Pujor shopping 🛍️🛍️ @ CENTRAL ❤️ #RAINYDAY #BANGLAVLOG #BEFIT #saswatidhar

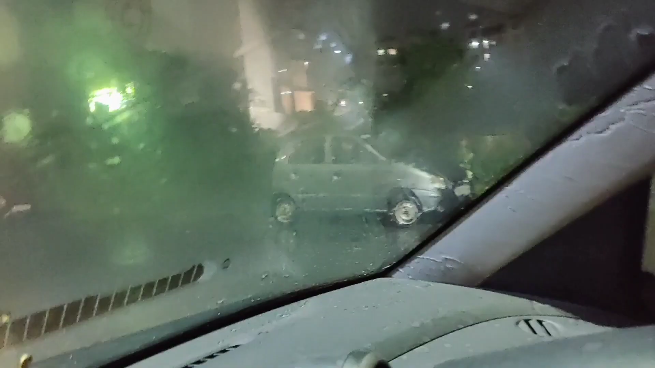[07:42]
কিচ্ছু দেখা যাচ্ছে না, দেখো রাস্তায় ওয়াইপার পরেও এত ঘোলা ঘোলা লাগছে কাজ।